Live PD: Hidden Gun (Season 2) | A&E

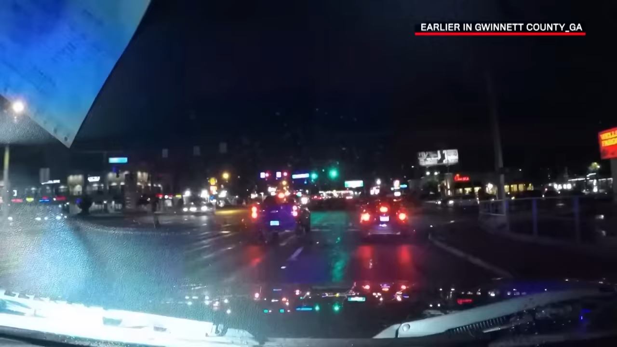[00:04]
You got a possible one in person? Stop this car and ID who's in here.